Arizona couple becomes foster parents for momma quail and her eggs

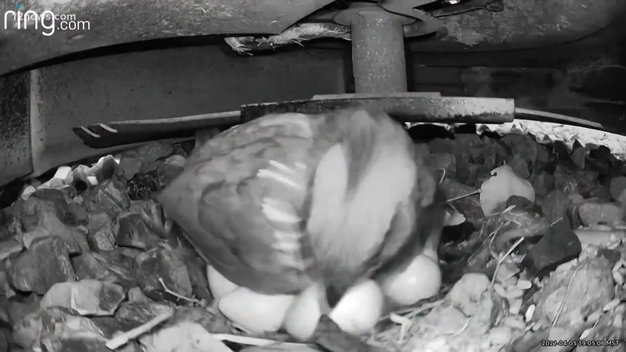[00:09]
Meet Mama Quail and her eggs.
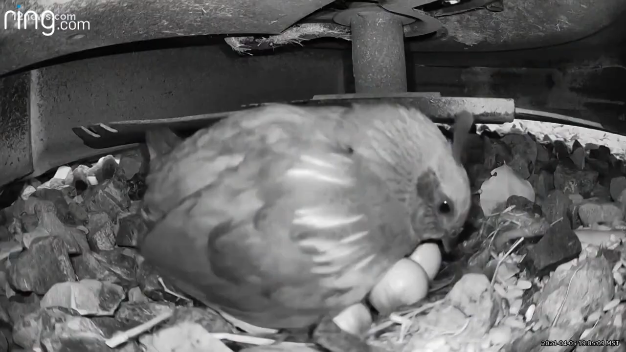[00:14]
Just weeks ago, Jason Garde of Anthem discovered them nestled underneath his lawnmower blade.
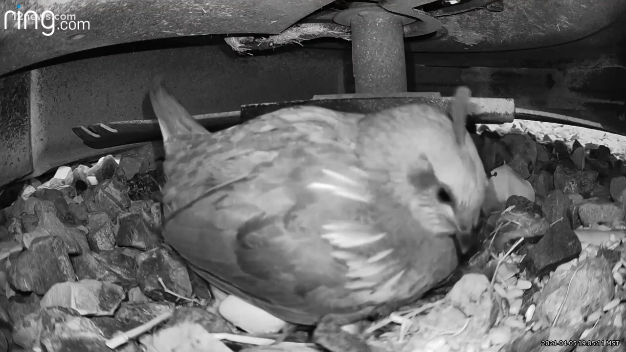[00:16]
He kept telling me that those eggs had better hatch soon because he needed to mow the lawn, and I told him that he would not be mowing the lawn.